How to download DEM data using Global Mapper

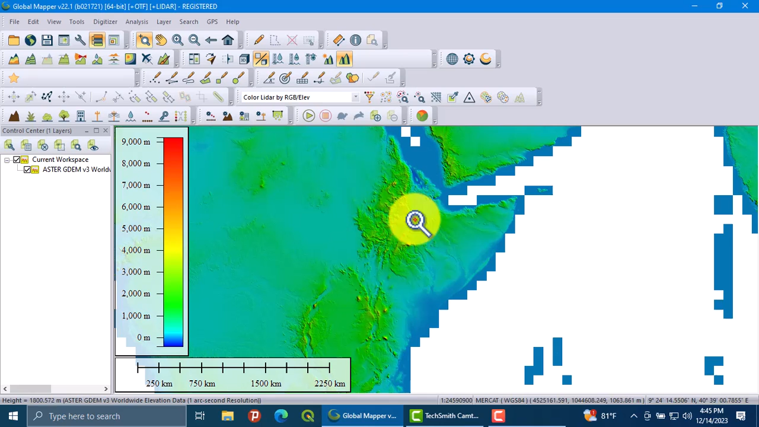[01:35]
so here i am going to select my country dm in my country which is theopia
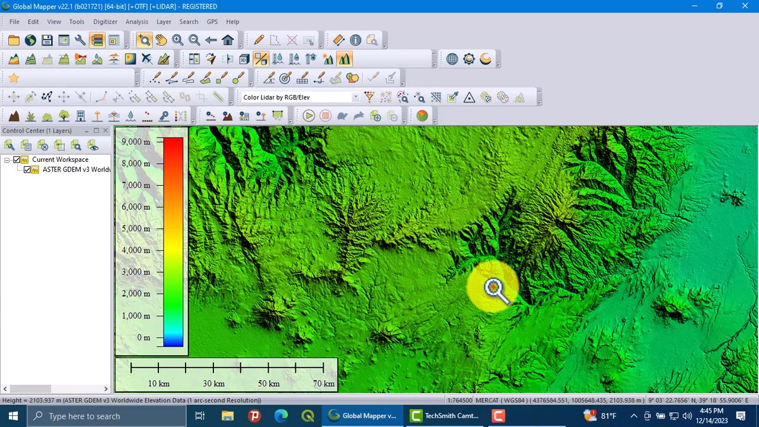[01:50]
so go to the file button go to the file button and click on export option then click on the export elevation on grid format